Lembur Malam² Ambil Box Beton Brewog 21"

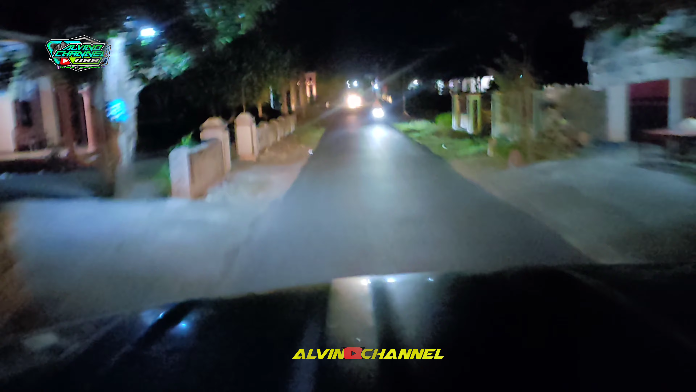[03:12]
Ngulur. Bentar lagi masuk desa Sumber Sari.
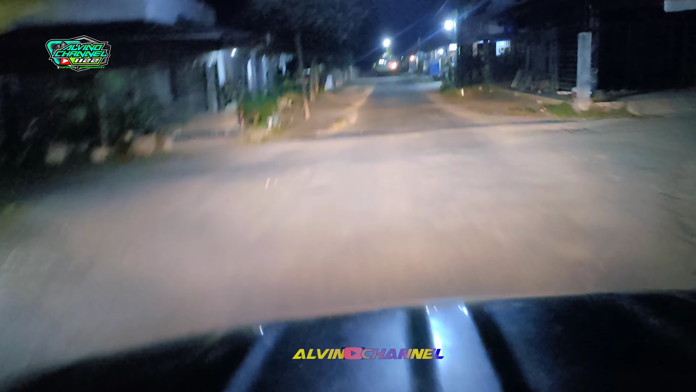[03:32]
Nyedul. Awas nyedul. Nah ini sudah masuk Sumber Sari Hutan Awu sekitar. Pertigaan belok ke kanan. Sorry, perempatan ding.
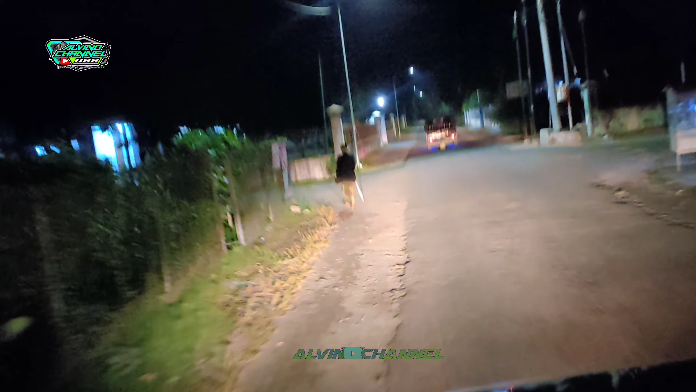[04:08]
Di perempatan ke barat sawah.
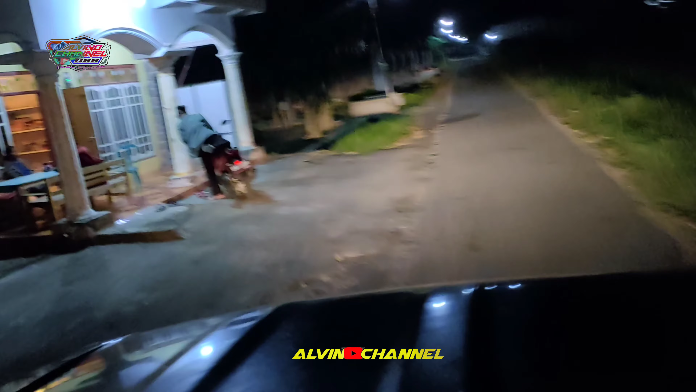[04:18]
Nah, kita sudah hampir sampai di lokasi tempat pembuatan box brewok.